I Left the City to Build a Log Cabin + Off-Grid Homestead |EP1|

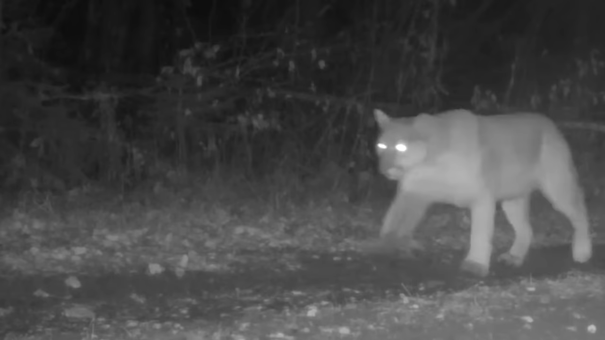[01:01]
There are gray wolves, mountain lions, lynx, wolverine, and tons of moose.